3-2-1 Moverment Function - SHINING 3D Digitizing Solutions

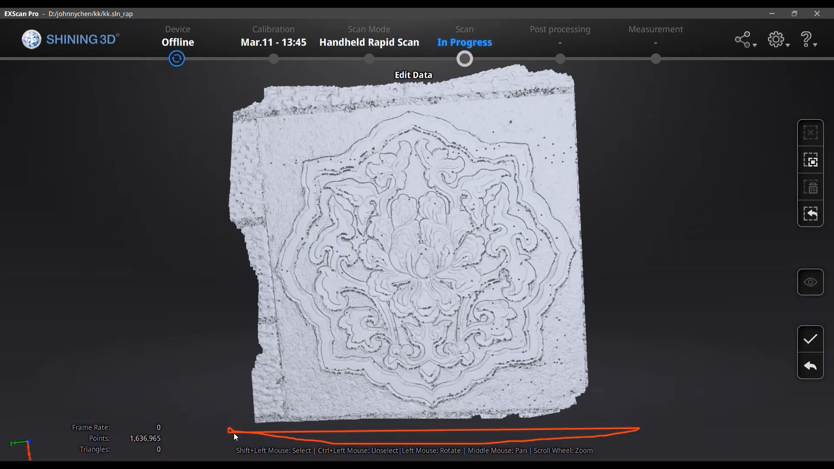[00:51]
we need to delay some error that was captured unexpectedly for sure during the scan you could capture some error you don't want to scan so just in post processing
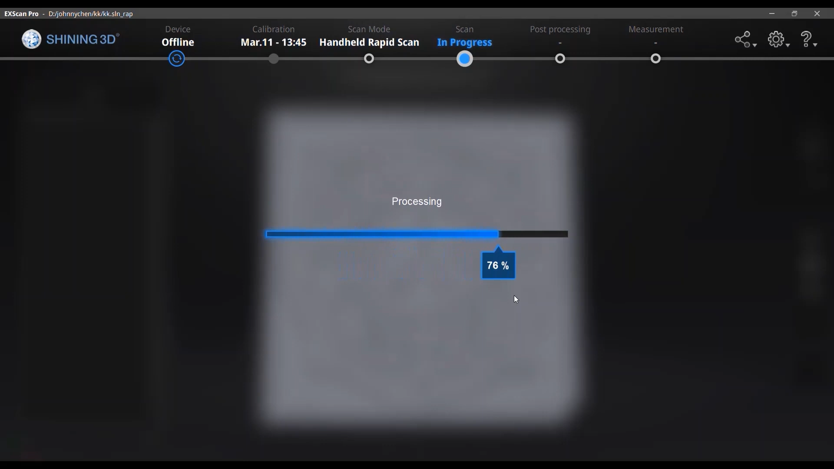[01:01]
you just need to press shift and circle them all then delete them so after delete them all you cannot actually directly go to the post processing page
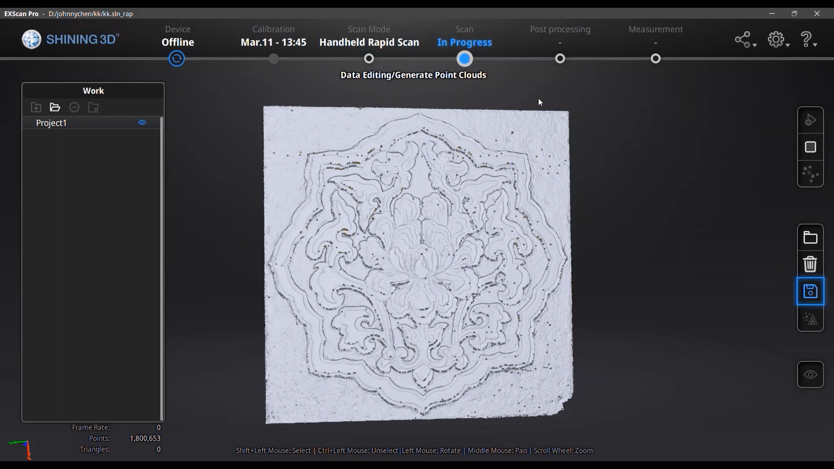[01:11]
because if you do that the software will just hint you to match it yeah now you remember you forgot to make a point cloud and make a match
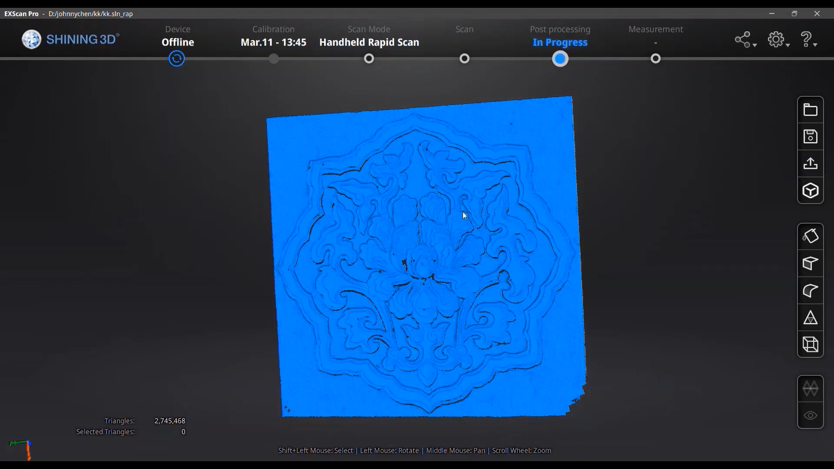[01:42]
we got a hard feeling sharpen smooth and simplification several options for your post processing so for this model I
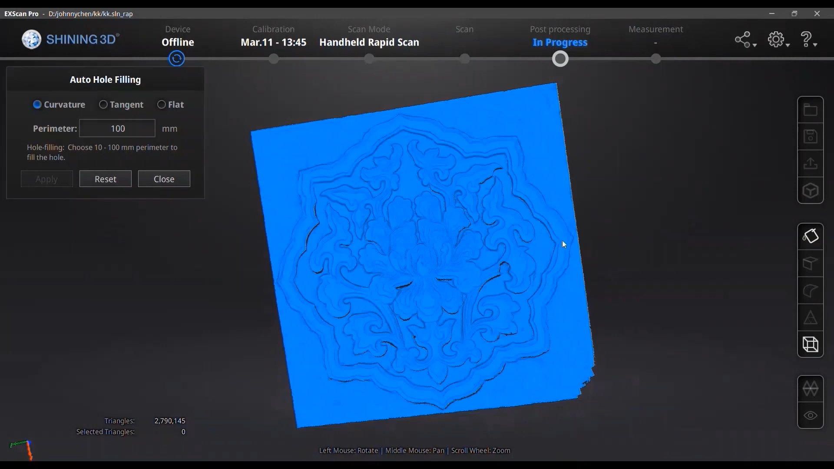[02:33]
parameter will be automatically filled out as a software itself so here for the software to fill out as many holes as possible for me I choose the maximum value of this applying and close it then again you use a manual whole feeling to fill
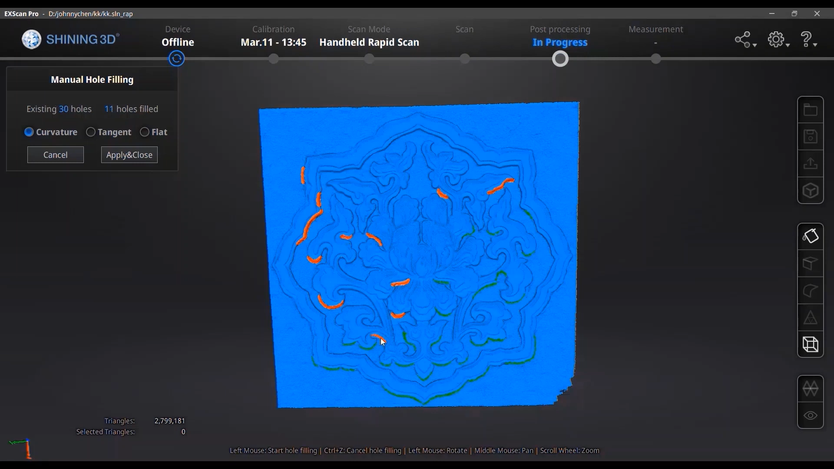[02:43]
out the rest of them to fill out the rest of them just by clicking them all then just click the applying now after that we need to go to the sharpen function just
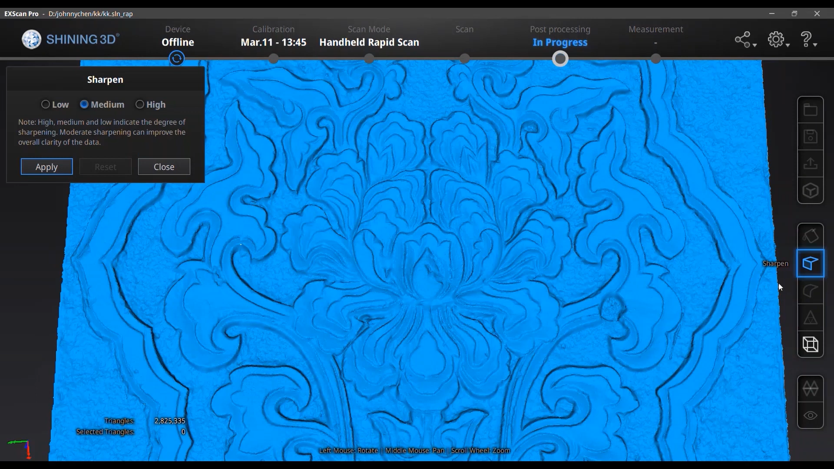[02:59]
choose the level you want and click apply your software will automatically
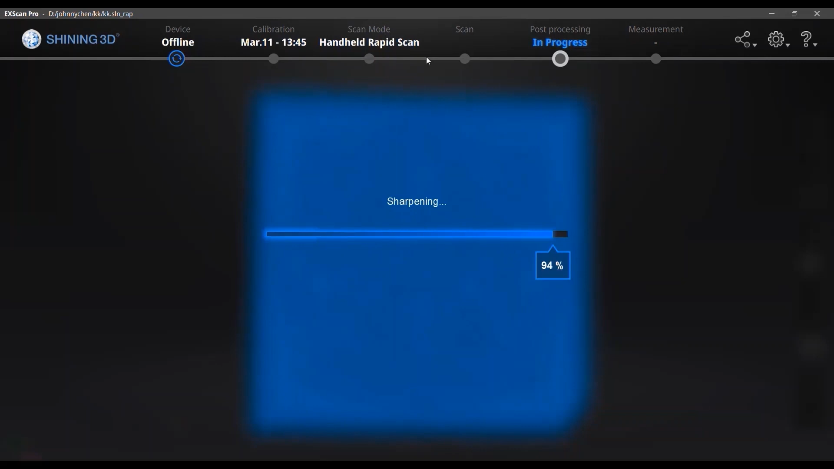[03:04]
sharpen it make it sharpen for you and close this window
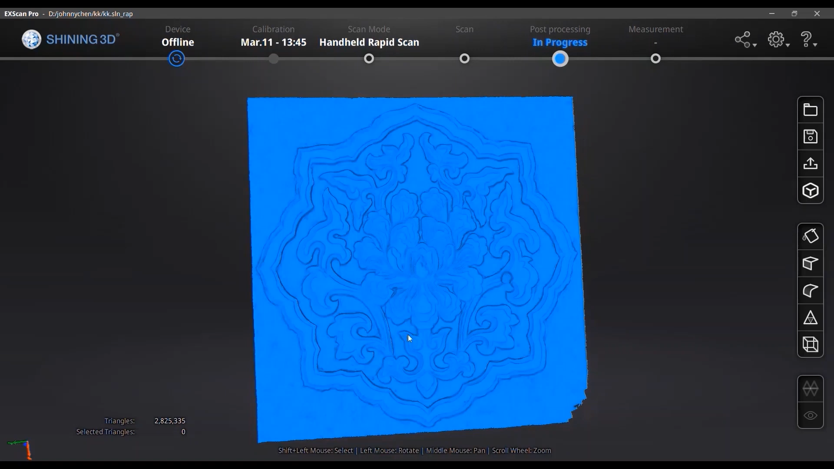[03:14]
so after all the processing we can go to the measurement and in the measurement page there are some very useful functions like create feature
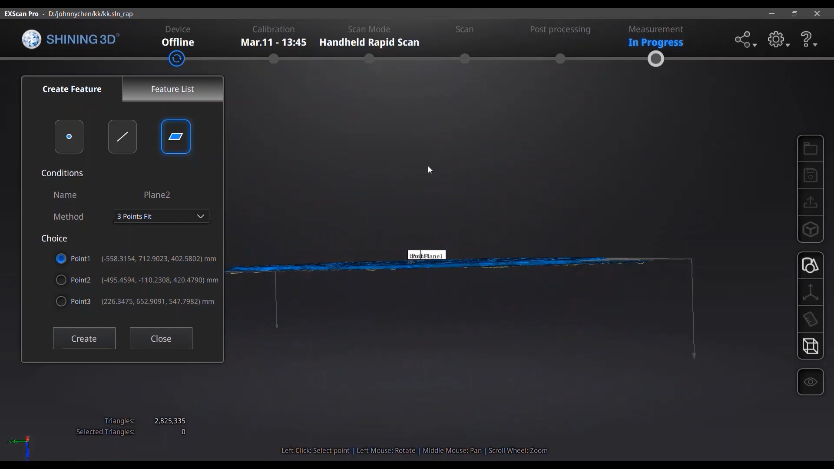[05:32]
so you are ready to move to do the 3 2 1 movement to align your data onto the coordinate
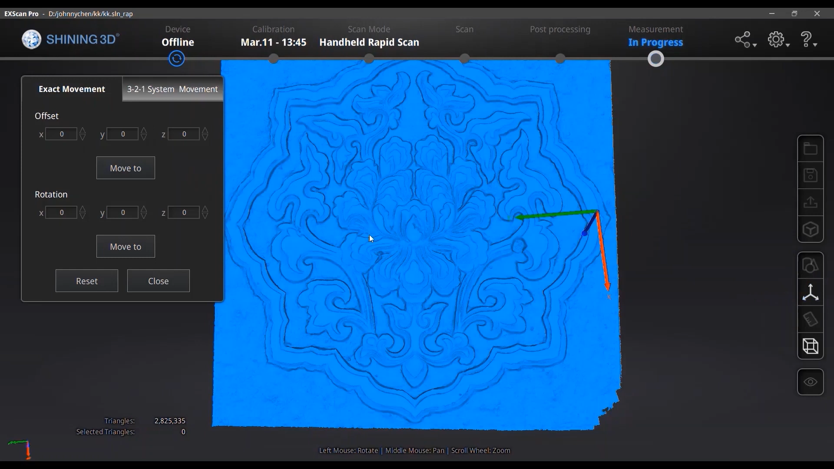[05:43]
so we go to the movement and directly go to the 3 2 1 system movement choose your constraint plane your constraint line and your constraint point so
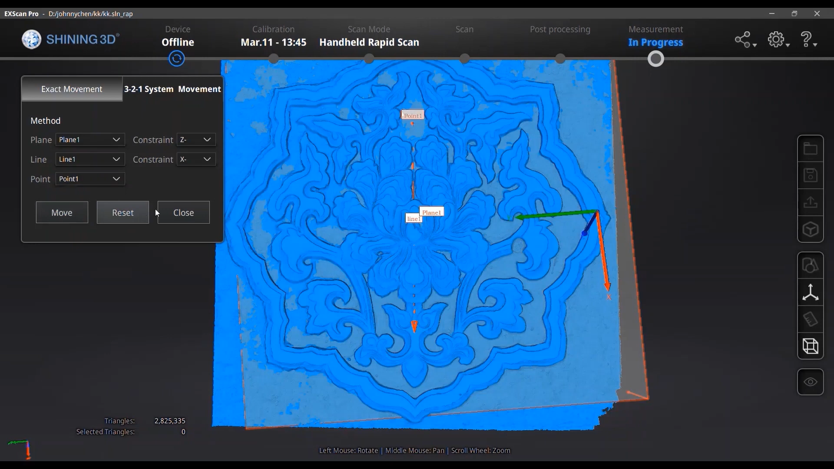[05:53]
and click move so the software will just help you
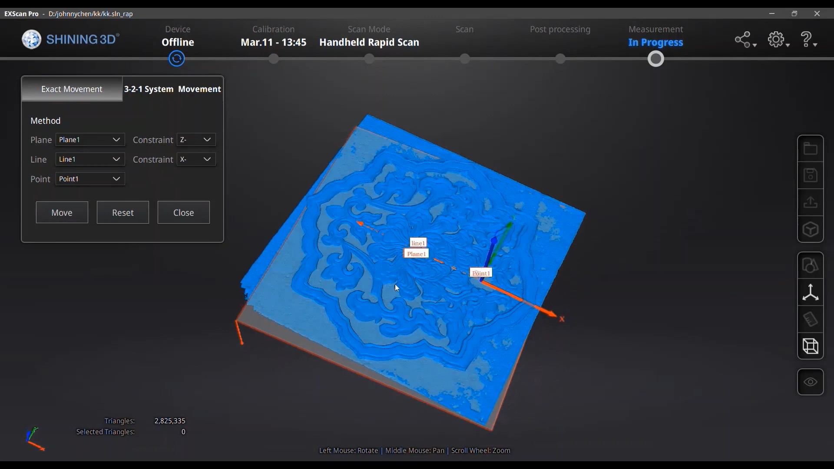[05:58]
to align your data onto the original system coordinate
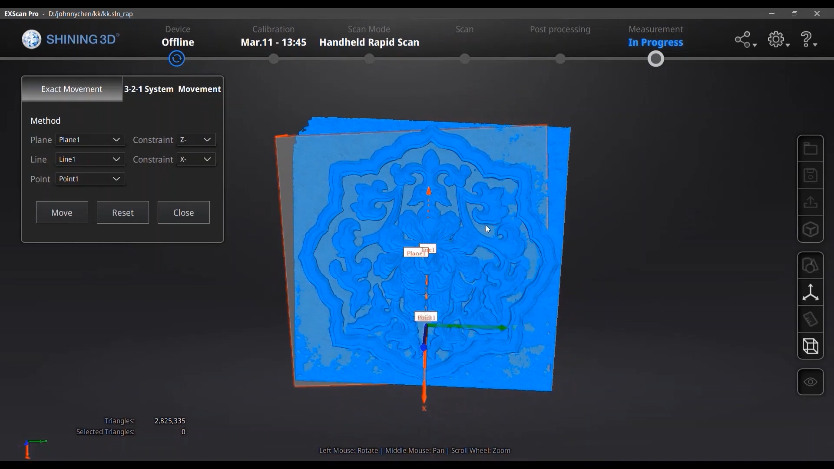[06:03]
and close this page let's see what we can see from the multi view if we go to the front view because it's